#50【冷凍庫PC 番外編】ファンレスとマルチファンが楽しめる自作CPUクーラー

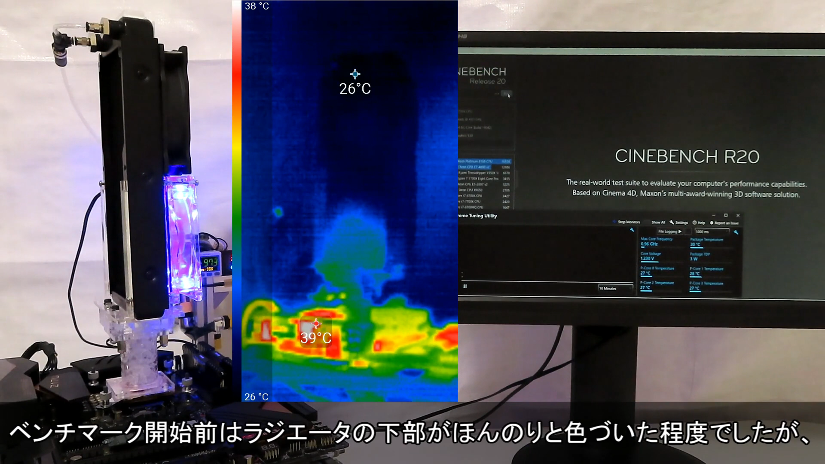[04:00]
On screen: scale top 38°C, scale bottom 26°C
ベンチマーク開始前はラジエータの下部がほんのりと色づいた程度でしたが、開始すると徐々に温度が高くなる領域が広がっていきます。ただ一部はほとんど温度上昇せず、
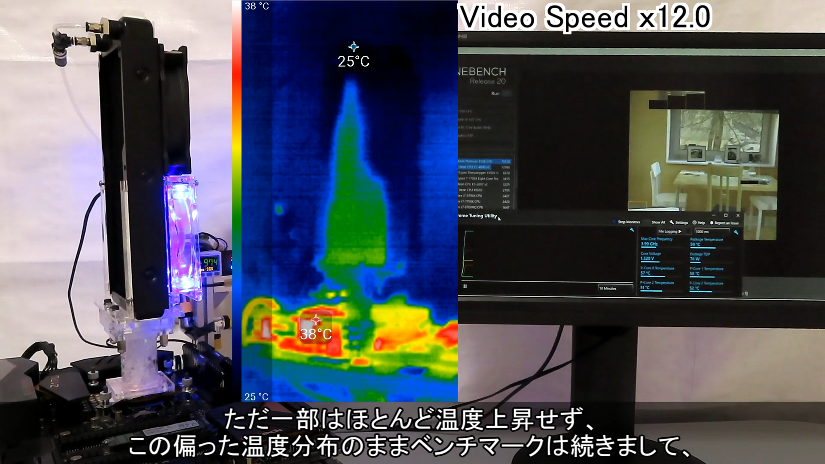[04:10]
On screen: scale top 38°C, scale bottom 25°C
この偏った温度分布のままベンチマークは続きまして、ベンチマークが終了すると一気に冷え、高温領域が縮小していく、こんな様子が見られました。
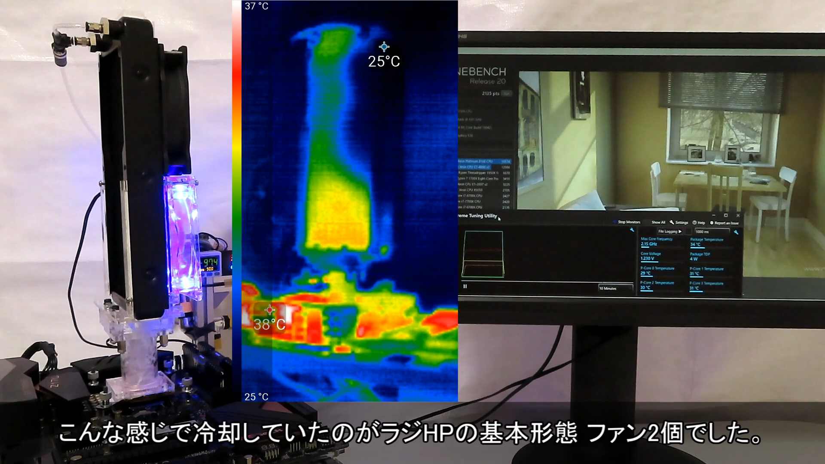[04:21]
On screen: scale top 37°C, scale bottom 25°C
こんな感じで冷却していたのがRADI-HPの基本形態、ファン2個でした。では次にPCファンを付けずに動かすファンレス運用を見てみましょう。見た目なんですが、ファンが無いだけで印象が変わります。
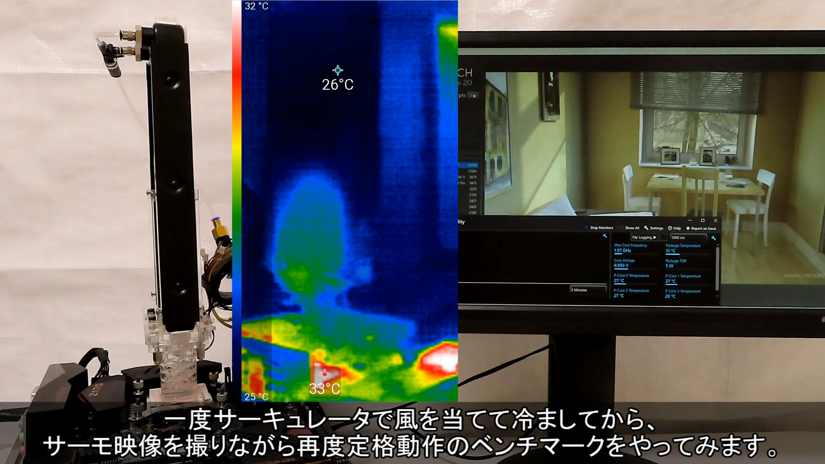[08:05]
On screen: scale top 32°C, scale bottom 25°C
一度サーキュレータで風を当てて冷ましてから、サーモ映像を撮りながらサイド定格動作のベンチマークをやってみます。
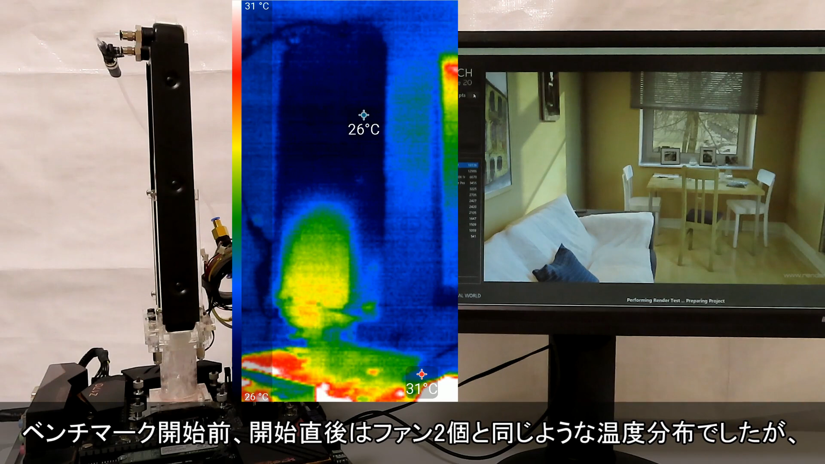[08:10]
On screen: scale top 31°C, scale bottom 26°C
ベンチマーク開始前、開始直後はファン2個と同じような温度分布でしたが、
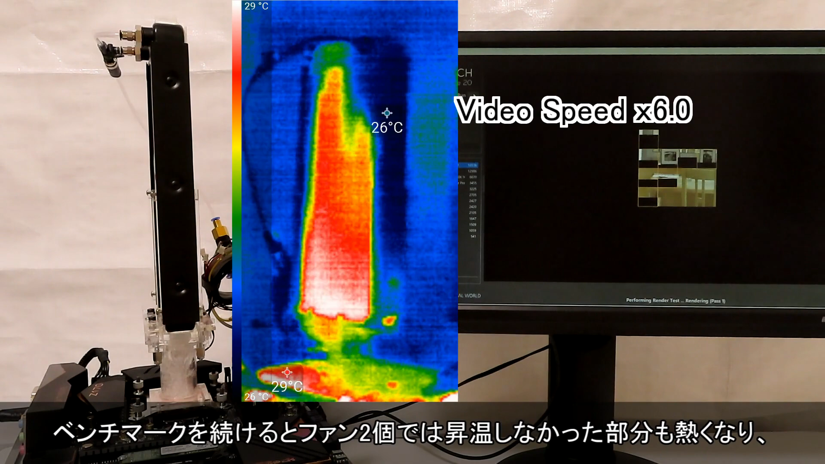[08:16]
On screen: scale top 29°C, scale bottom 26°C
ベンチマークを続けるとファン2個では初音しなかった部分も熱くなり、
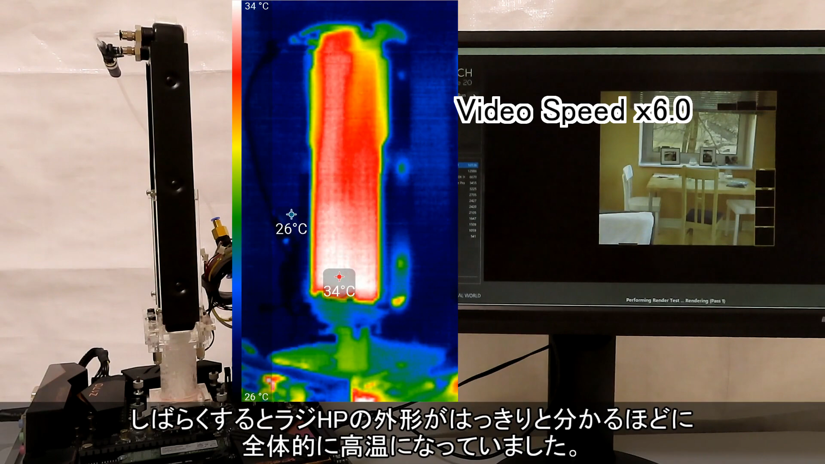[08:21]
On screen: scale top 34°C, scale bottom 26°C
しばらくするとラジHPの外形がはっきりと分かるほどに全体的に高温になっていました。
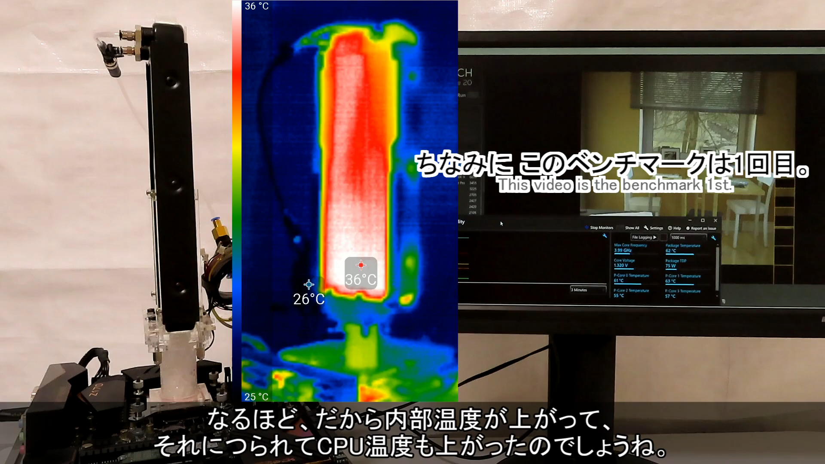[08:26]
On screen: scale top 36°C, scale bottom 25°C
なるほど、だから内部温度が上がって、それにつられてCPU温度も上がったのでしょうね。
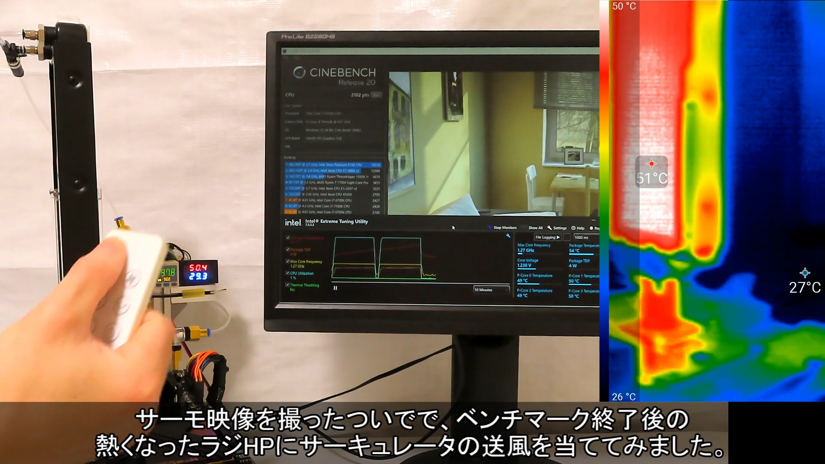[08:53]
On screen: scale top 50°C, scale bottom 26°C
サーモ映像を撮ったついでで、ベンチマーク終了後の熱くなったラジHPにサーキュレータの送風を当ててみました。すると送風が当たったとおぼしきところの温度がどんどん下がっていきます。もしかするとCPUクーラーに直接付けるファンがなくても、PCケースファンなど間接的な送風があればもうちょっと安定したかも?って普通のファンレスCPUクーラーの使用環境がそんな感じでしたっけ?この普通のPCケースには収まりそうもない、
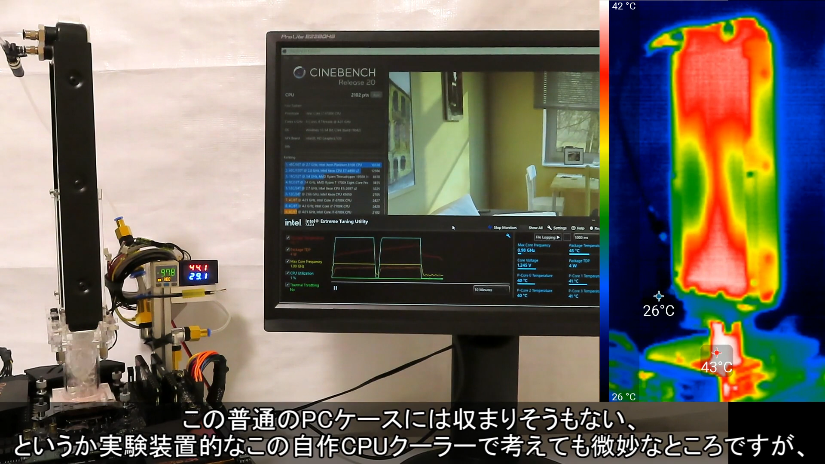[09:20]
On screen: scale top 42°C, scale bottom 26°C
というか実験装置的なこの自作CPUクーラーで考えても微妙なところですが、ファンレスをやるならそれくらいの考慮・配慮が必要だったということでしょう。